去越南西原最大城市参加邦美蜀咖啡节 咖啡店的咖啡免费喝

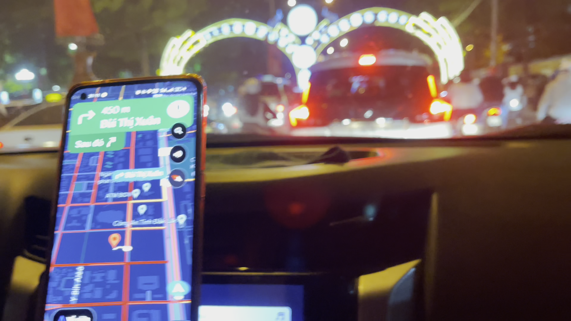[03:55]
我们的左前方就是帮美鼠咖啡节的开幕式这根本就进不去这里面太多的人了没有地方停车